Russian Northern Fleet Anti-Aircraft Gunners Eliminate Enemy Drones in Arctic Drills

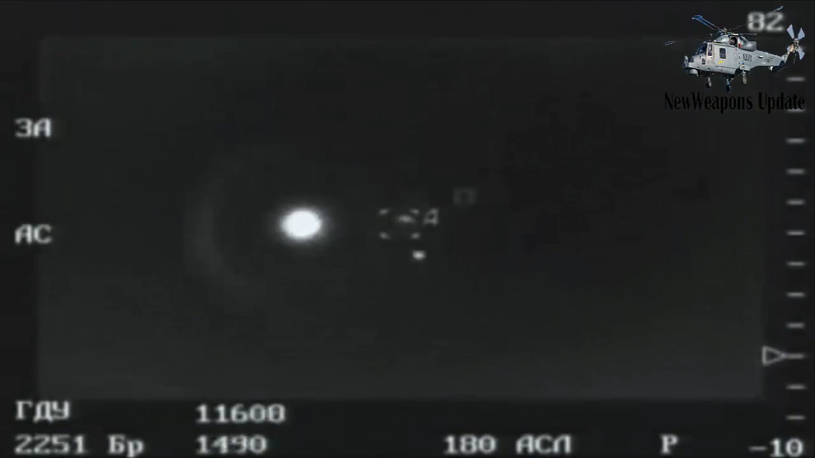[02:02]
The Panzer S-1, mounted on the truck chassis for greater mobility is armed with two 30mm guns each of which is capable of firing up to 40 rounds per second, as well as with 12 anti-aircraft missiles.